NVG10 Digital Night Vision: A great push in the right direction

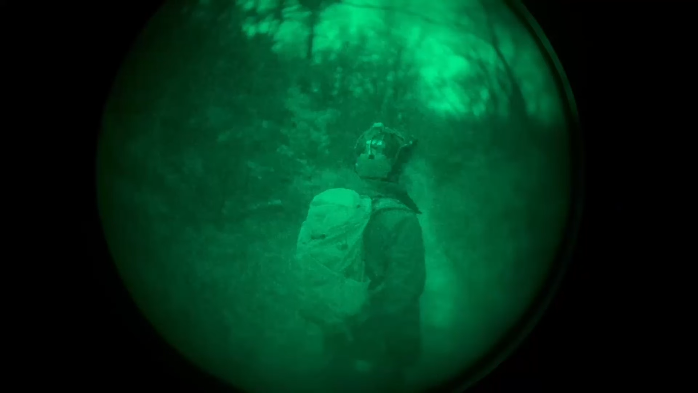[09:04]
Last thing to note, as I've previously stated, the IR illuminator used for the NVG10 is the built-in IR illuminator,
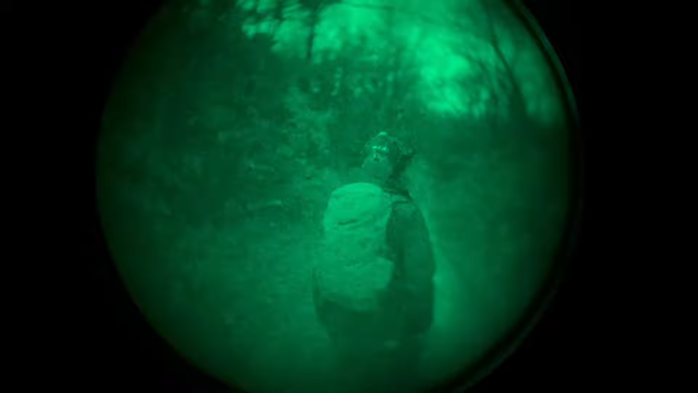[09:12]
and just because it says IR on does not mean the IR illuminator is on. The IR illuminator is only on if it reads IR 1, 2, or 3, and IR on actually means the IR illuminator is off, as I previously stated.
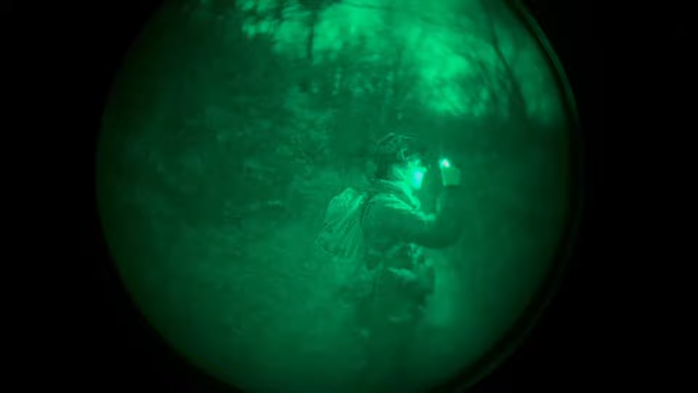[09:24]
Here's a quick guide just on where info will be.
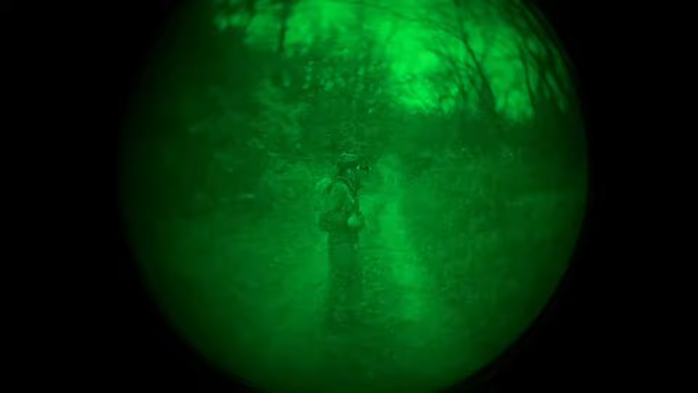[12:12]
For me, I don't mind, but I do prefer not to have to shine it, and I just find it cooler to use night vision without IR light. People say that Gen 2 Plus analog night vision works well without IR light around 90% of the time, and that IR illuminator is needed for the other 10%. I agree with that and think the NVG10 kind of works in the opposite.
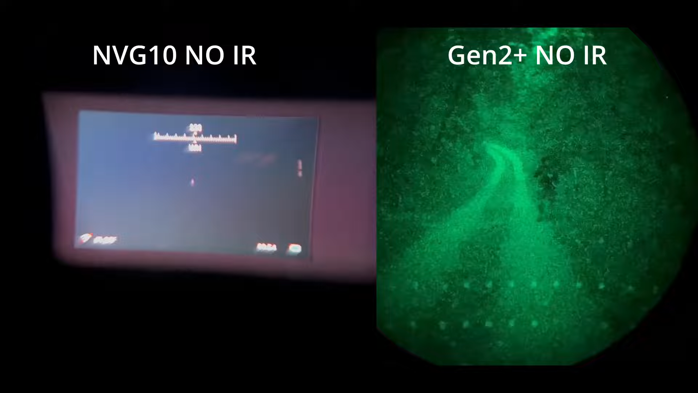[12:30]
It needs IR light around 75% of the time, and the other 25% you can run it just fine without any IR light.
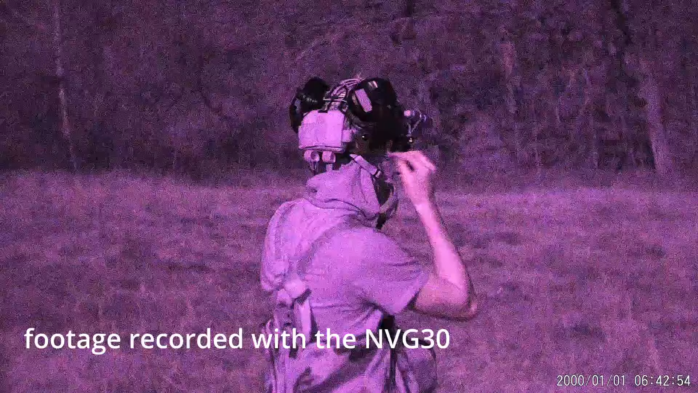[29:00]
This actually does color, which is super duper cool. Better low light performance. You can easily record on this.